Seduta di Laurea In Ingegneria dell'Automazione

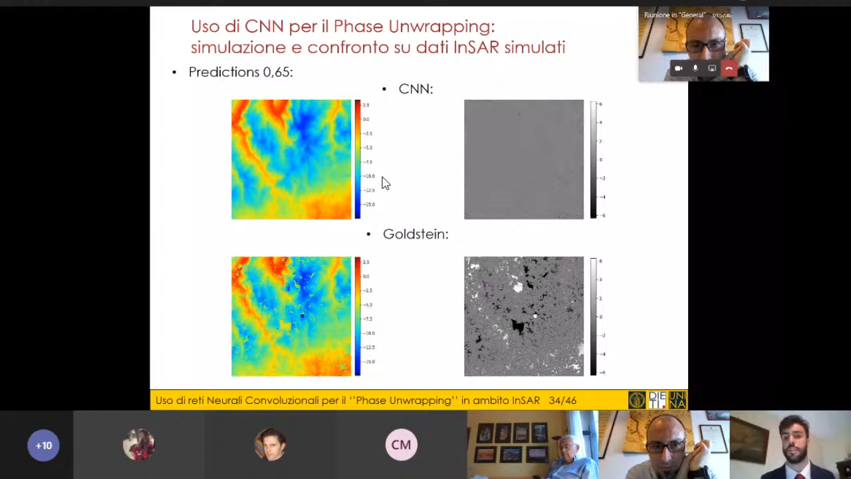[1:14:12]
Abbiamo in sinistra abbiamo un metodo con la CNN, Goldstein, minimi quadrati, Puma e Snafu. Già da un punto di vista visivo possiamo vedere che analizzando l'immagine di errore il metodo con la CNN permette di avere il risultato migliore rispetto agli altri, ma viene testimoniato anche dal seguente grafico in cui viene mostrato l'andamento dell'RMSE in funzione dei diversi livelli di coerenza adottati.
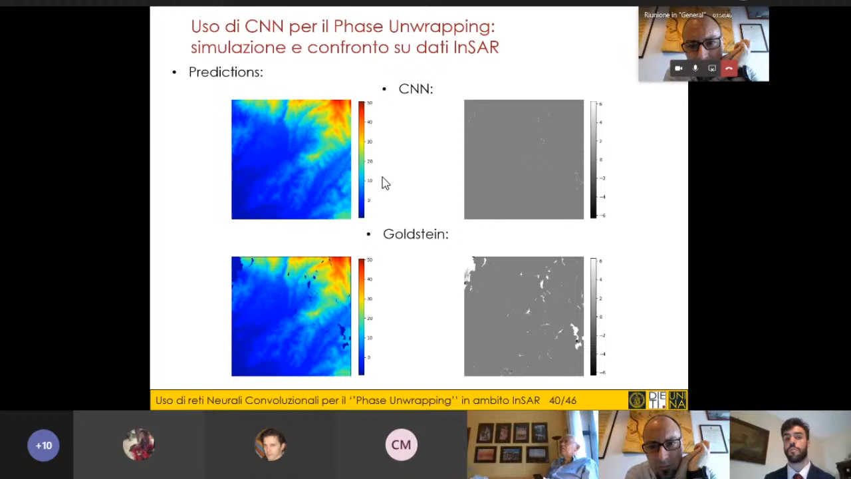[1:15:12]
Anche in questo caso il metodo con la CNN permette di avere un risultato migliore rispetto agli altri,